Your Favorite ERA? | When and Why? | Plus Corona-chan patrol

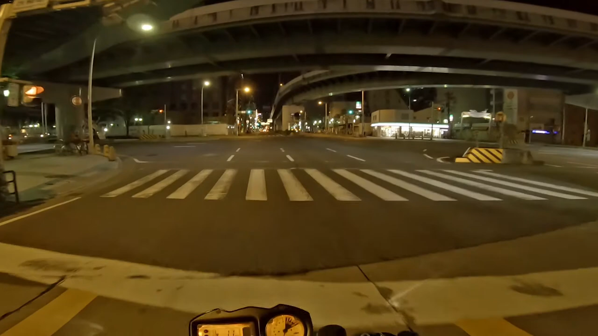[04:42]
going to concerts so I wouldn't have enough time to ride a bike anyway I can do that now instead so yeah and uh as we're heading as I'm downtown now I might as well just give you a quick tour of the city because it is pretty much dead now it's uh friday night at 10 40 p.m so it should be should be ridiculously busy but um yeah this is the the main
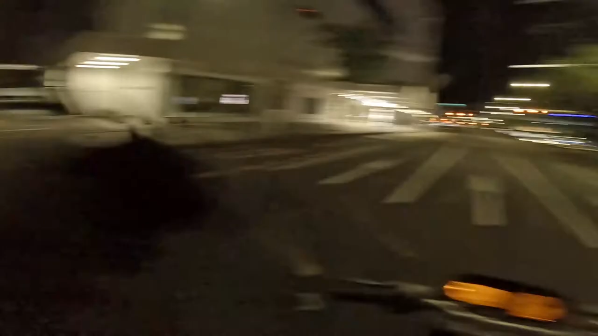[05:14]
the main drag of the city like the uh the main station is just here on the left see those two
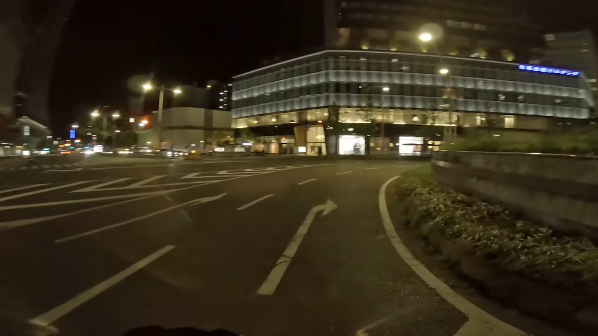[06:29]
not particularly taking it too seriously yeah this is a new building as well that was put up about a year ago maybe that's actually where my uh bank is the actual like um what's it content in english the uh fuck i've forgotten english man the main office uh anyway so yeah this area is generally fucking busy and this is friday night so say two or three
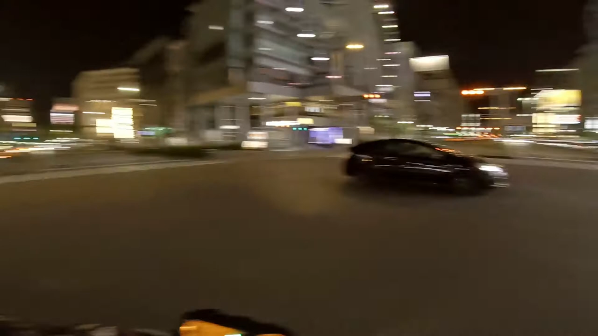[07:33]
around and show you this fucking cool ass old bends you know i was talking about the 60s like look at that thing that is cool
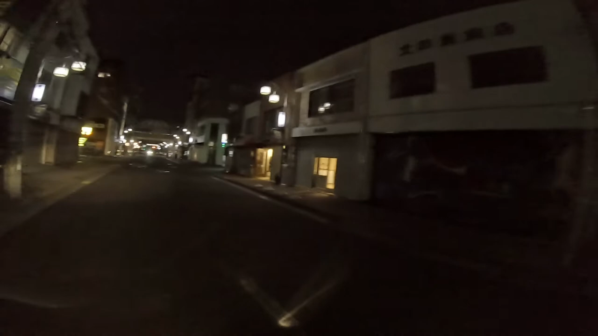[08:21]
i don't know what the fuck that is there's a closed shop that's still open union jack's on the on the side and uh yeah the actual walkway like the indoor marketplace is uh just here on the left so we'll have a sneaky look inside i guess obviously you're not supposed to come in here but